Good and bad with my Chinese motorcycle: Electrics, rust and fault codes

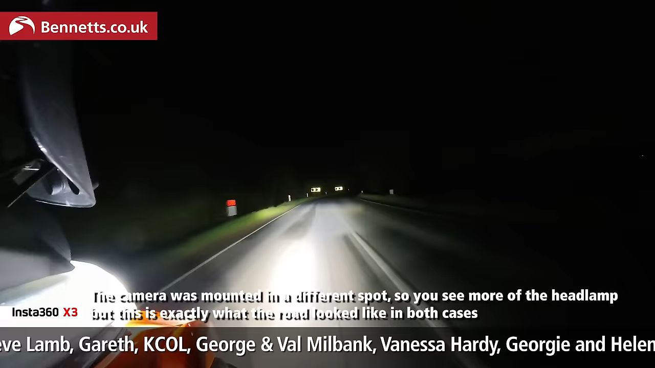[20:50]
kind of spread I get in my car and it's so much safer the diffusion on them works well and though it does depend on how you position them they don't seem to be annoying drivers coming the other way especially as I only need to use main beam now when I want to see right down the road and these lights retail at £229.99 though I've seen them for less sometimes and the run lights on the back are £49.99 so I reckon spending